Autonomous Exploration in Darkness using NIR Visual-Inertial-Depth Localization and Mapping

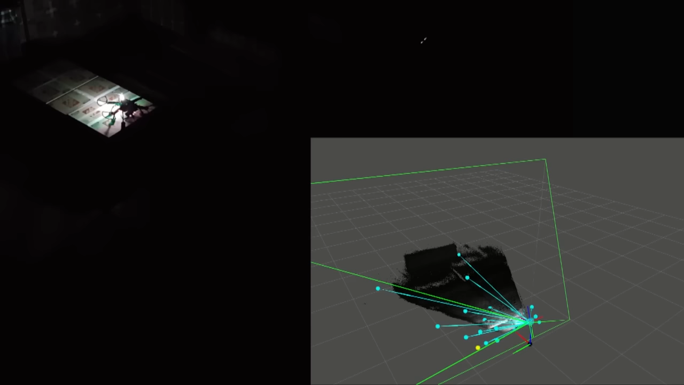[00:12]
The robot utilizes a near-infrared visual-inertial localization system enhanced with a time-of-flight 3D depth sensor.